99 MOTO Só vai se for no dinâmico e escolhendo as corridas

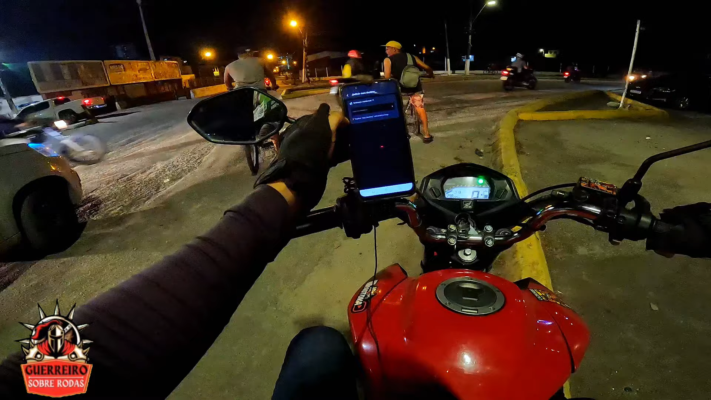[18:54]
Deixa eu só olhar a questão do destino. Aqui, olha, ele me seguiu só um único destino mesmo. Valeu, Uber. Oh, valeu, 99. Vamos dar uma olhadinha aqui para pegar essas corridinhas aí. Vamos se atualizar. Vamos encostar por ali na frente.
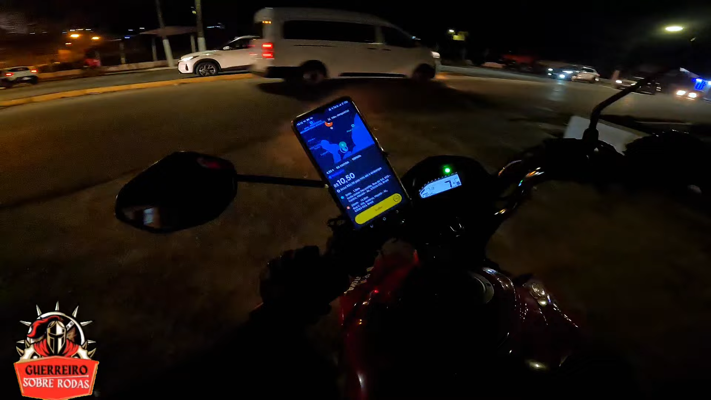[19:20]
Sai aqui da beira da pista. quinze quilômetros por 10,50. Não. Cara, desse jeito baixo o valor da taxa de aceitação. Você tá doido?
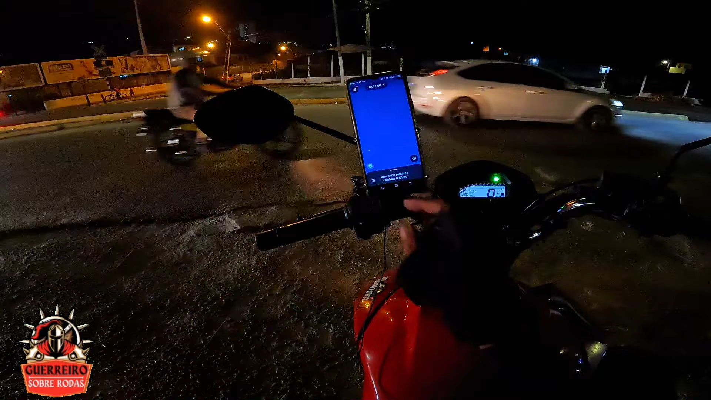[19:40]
Minha taxa de aceitação foi pra 25 agora. Mano, mal comecei o dia a rodar. Primeiro dia que eu volto pra 99 desse jeito.
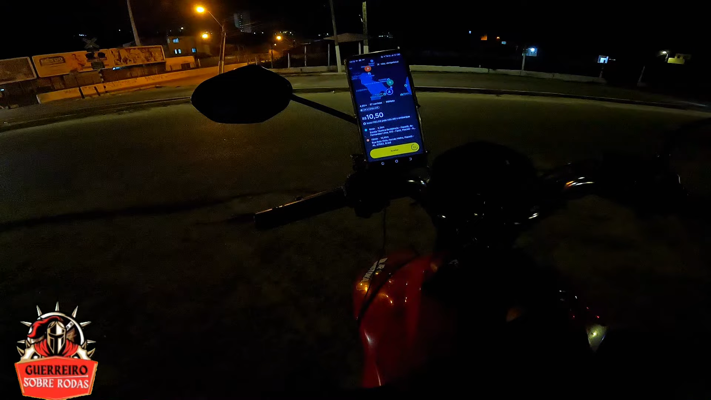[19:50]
Tem corridinha que ela paga quase mais ou menos. Ela vê a primeira, joga, certo? De qualquer jeito. E ó, 10,50 para você fazer 12 km. Essa aqui ainda é quase aceitável, mas a outra ela me botou 15. Entendeu? Por isso mesmo, a gente tem que estar aí, ó, martelando, a gente tem que estar petecando, a gente tem que estar escolhendo. Ok, meu amigo? Dá não.